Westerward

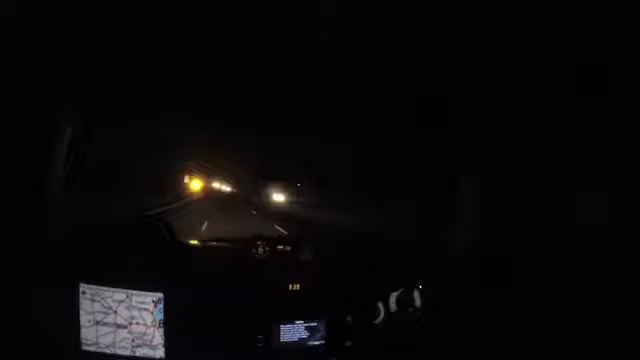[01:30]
Bloody fog's bad, isn't it? It is. 17 degrees outside, it's not too bad. Warming up.